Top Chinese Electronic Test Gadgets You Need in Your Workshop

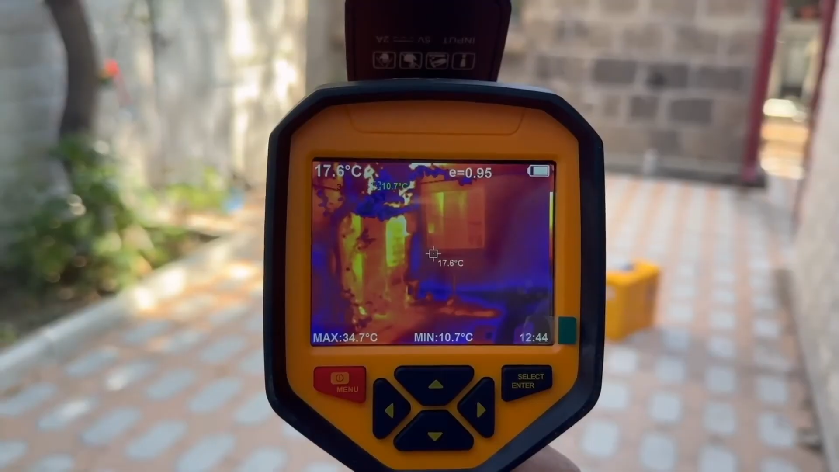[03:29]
On screen: spot 17.6°C, max 34.7°C, min 10.7°C
kindly provided by the Super Ice Store, and discharge a 470 microfarad capacitor charged up to 310 volts. As we can see, the components didn't really heat up in such a short period of time.
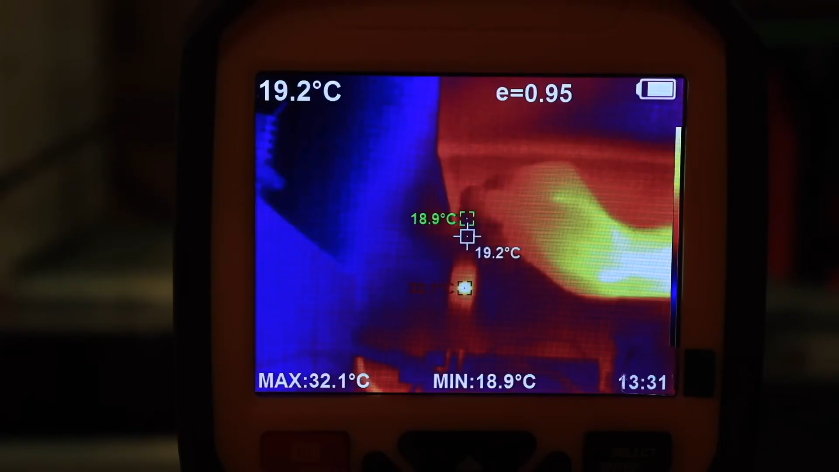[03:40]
On screen: spot 19.2°C, max 32.1°C, min 18.9°C
So everything's fine, as long as you're not discharging huge capacitors or poking the discharger into a source that's still powered. As for the thermal imager, people in various professions will appreciate it, especially repair technicians.